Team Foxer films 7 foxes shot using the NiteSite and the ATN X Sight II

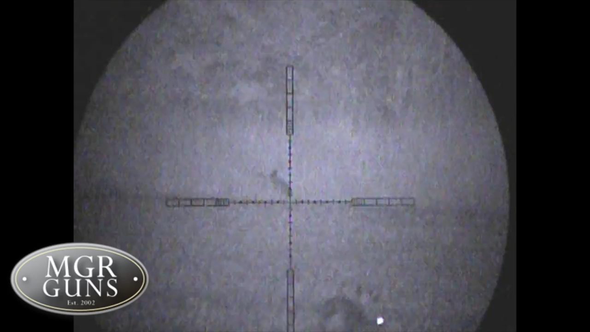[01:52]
As I scanned across the field I looked over and saw what I thought looked like a fox sleeping
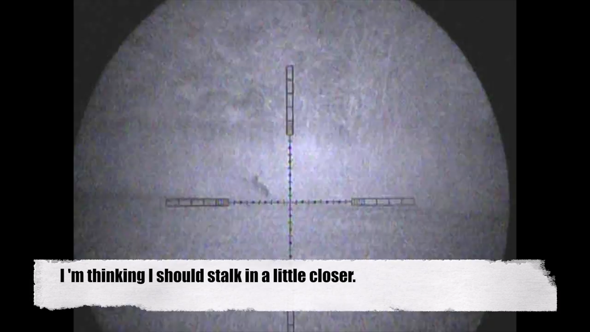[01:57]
at the edge of the field and I'm on the 16x mag now and it's quite a way off so I thought he's not going anywhere, I'll see if I can stalk in a little bit closer and take the shot from there. And so I did. I got into about 115 yards, he sat up,
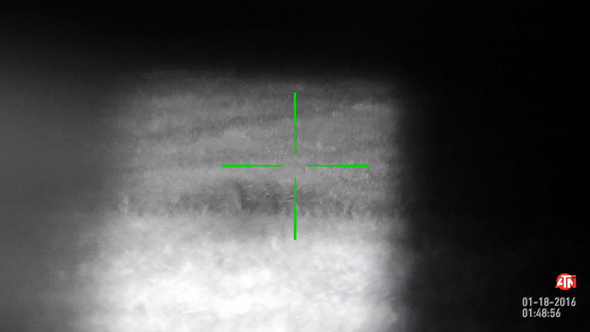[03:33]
A perfectly placed bib shot there from Joe. And just look at how little recoil there is here as he sticks one straight in the bib.
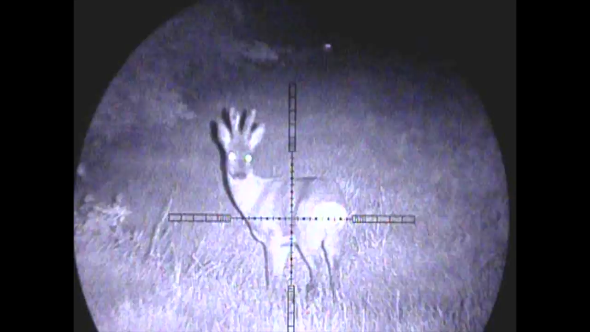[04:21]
It was the cats eyes in the background that caught our attention at first.
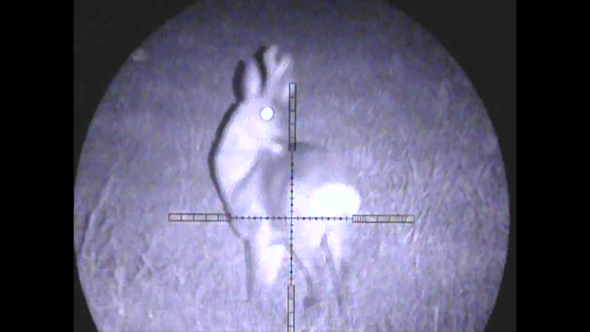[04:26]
After discovering it was a cat, we thought we'd just stand and observe this handsome fella. Clearly not phased by our presence, he laid back down to rest.
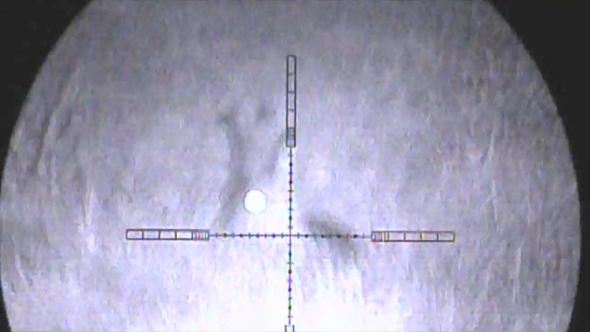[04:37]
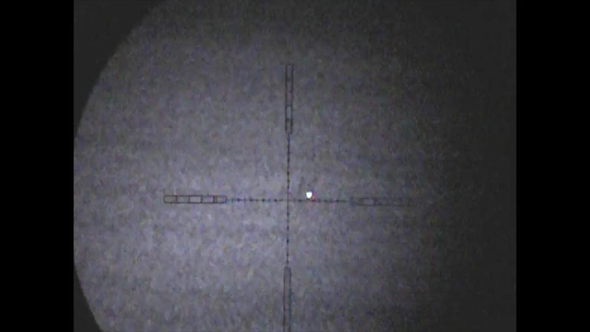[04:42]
Onto a different farm now, one last look across the field before we moved on and this pair of eyes were staring back. The almost unmistakable popping sound that you can't quite pick up on
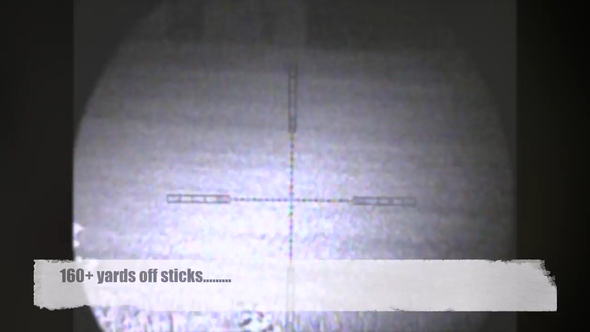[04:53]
video there confirmed to me that it was indeed another head shot.